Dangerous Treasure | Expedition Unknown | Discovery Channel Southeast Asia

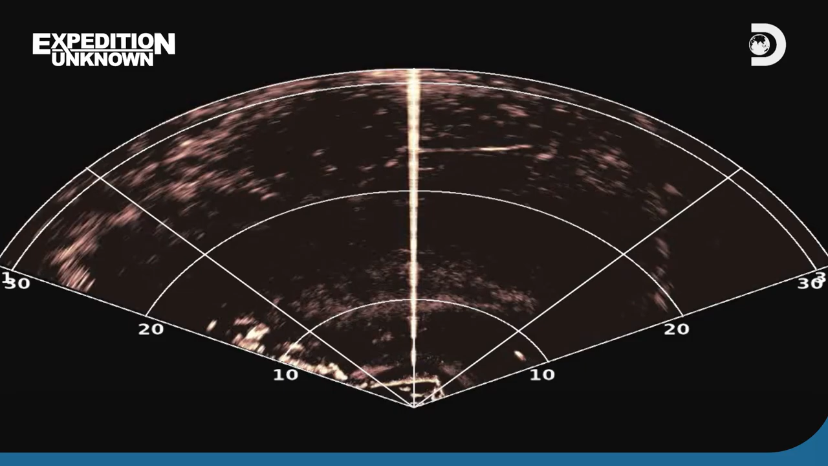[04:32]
The sonar allows the operator to virtually see in low visibility environments. And this video ray defender ROV also has seven independent thrusters to carefully maneuver.